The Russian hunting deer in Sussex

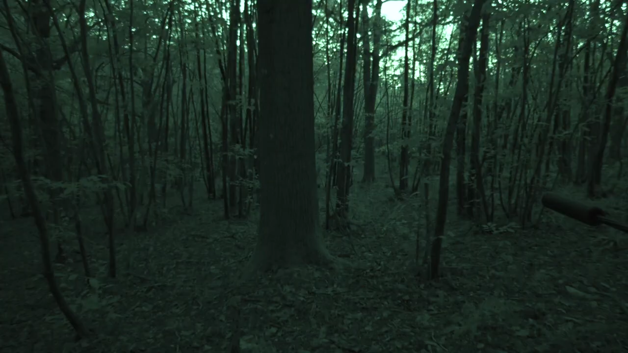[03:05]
Alex decides to stop and wait it out. We get a hint of something but it looks like we are going to blank.
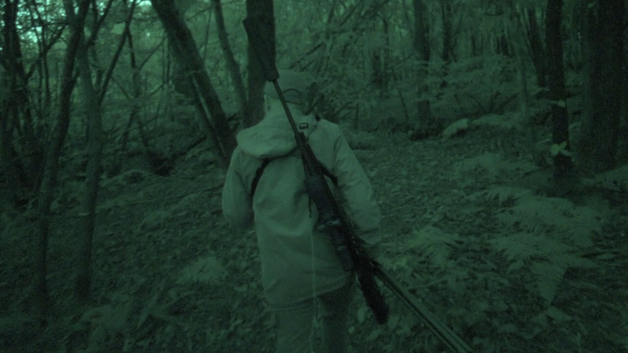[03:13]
Heading back to the truck and crossing a ride we have a fox.
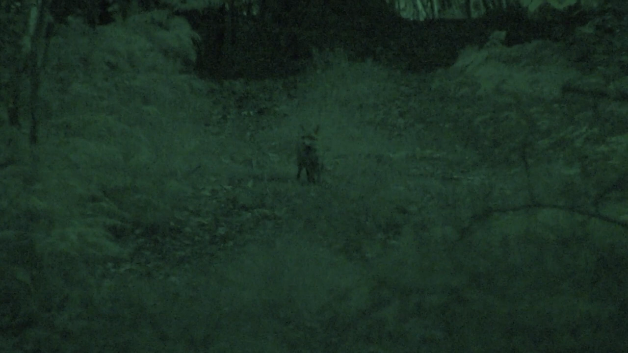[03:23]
You probably need to send it to the taxidermist,